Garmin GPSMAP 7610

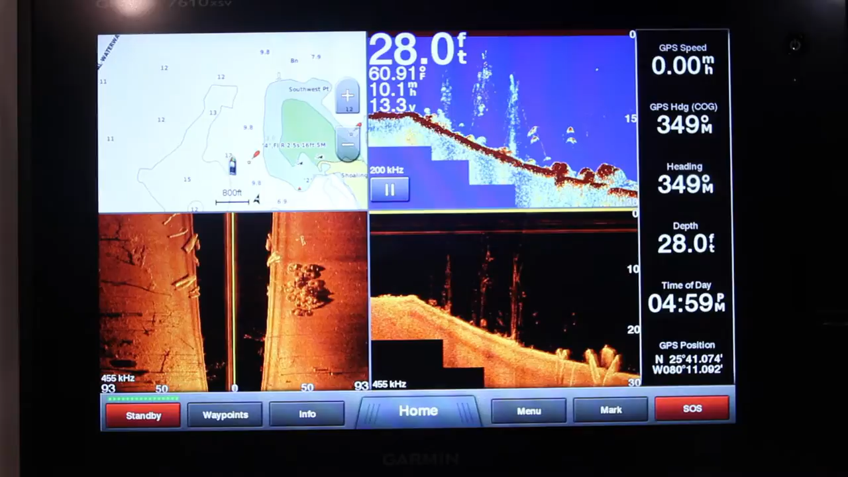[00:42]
On screen: depth 28.0 ft
You've got a traditional sonar look, you've got an enhanced look with the down view, and you've actually got a side view that's going to tell you what cover and what targets are on the side of the boat. This is technology we never had as anglers five, six, eight years ago, and it's all in an easy package to use and real simple.
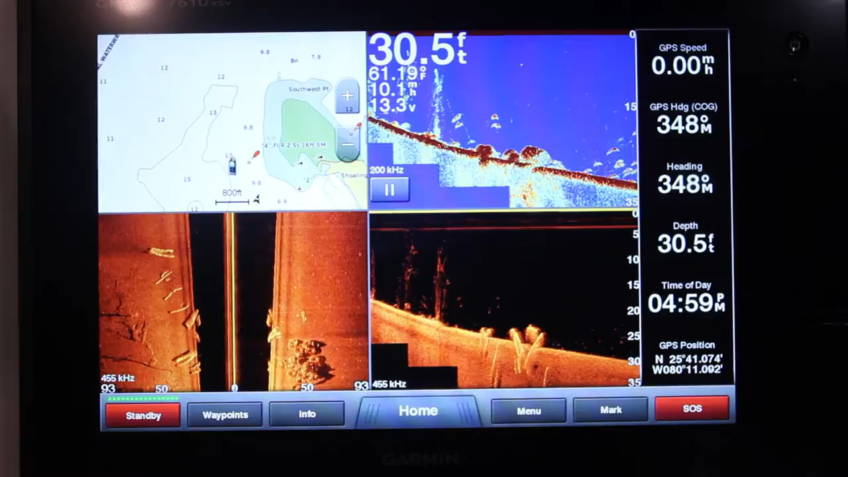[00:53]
On screen: depth 30.5 ft
And I love the big screens, 10-inch, works well with guys that have middle-aged eyes like I do. I mean, it seems simple to use, it seems like an awesome unit. What's the price point on it?